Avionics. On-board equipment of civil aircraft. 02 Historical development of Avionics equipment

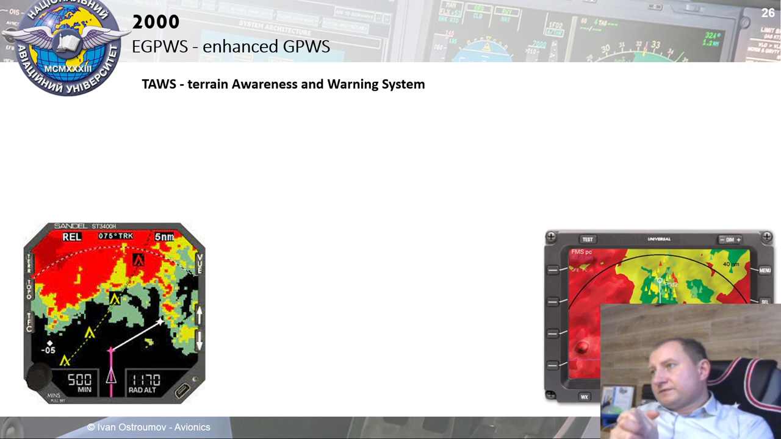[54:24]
it tried to track own aircraft trajectory and predict future location of aircraft and all other aircraft around. And if this system identify reducing of minimums